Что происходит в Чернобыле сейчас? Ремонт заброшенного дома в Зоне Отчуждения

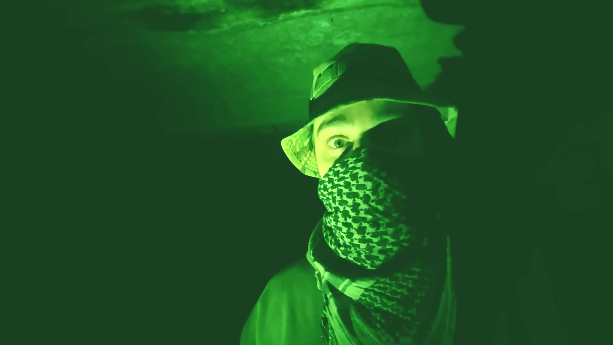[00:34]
Уже к утру я надеюсь, буду возле землянки, поэтому еще раз катаюсь в рюкзаке и через картон бегом пожевать на удачу. Это село находится не в зоне, оно уже полностью вымершее,
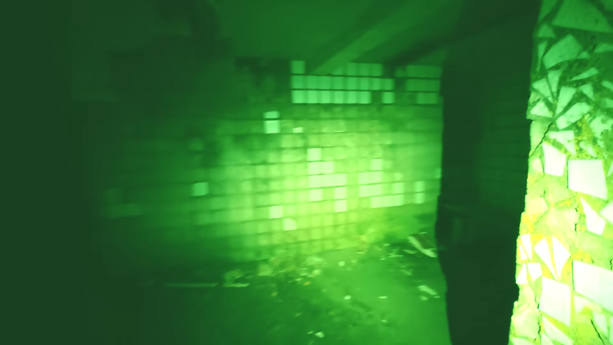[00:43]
здесь не одной целой хаты, и надо быть очень аккуратным, чтобы меня не запалили со старта.
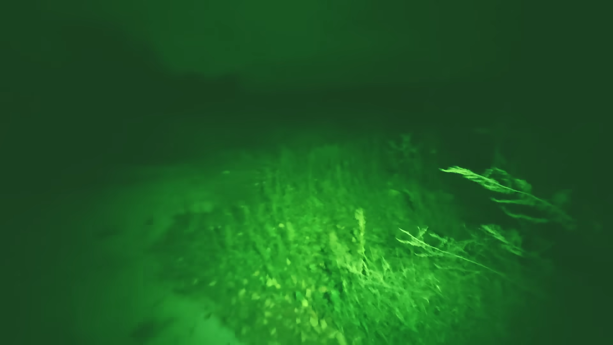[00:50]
Походя табличка, что дальше, радиоактивная зона, что дальше без фонарей, погнали.